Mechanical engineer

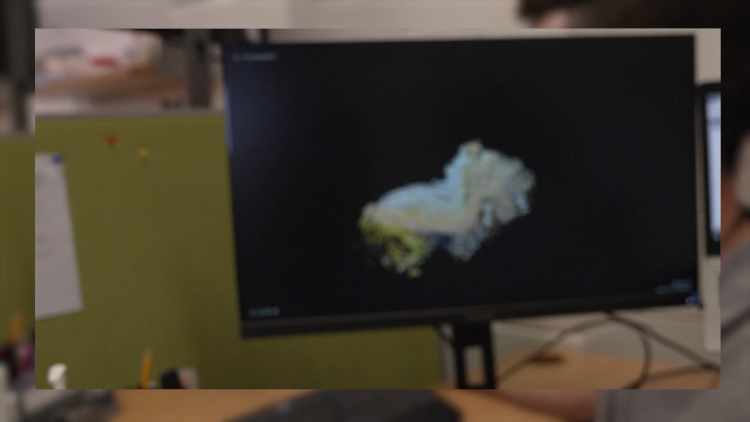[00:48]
It has a whole scan of this area so it's quite easy to not have to go on site every time you need to check something.